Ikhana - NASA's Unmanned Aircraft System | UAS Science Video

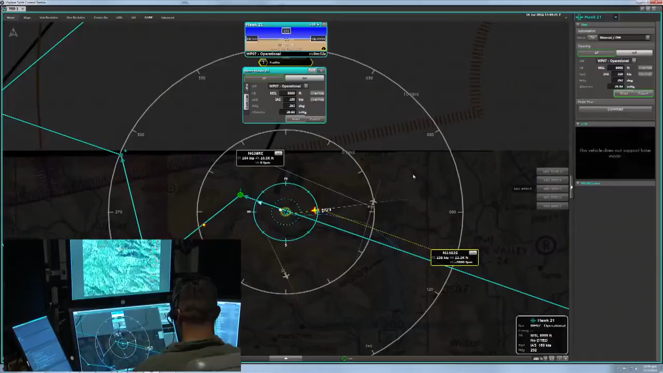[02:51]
this would be a great way to do that. Oakland Center, I got a traffic advisory saying that I have 0-2 Sierra overtaking.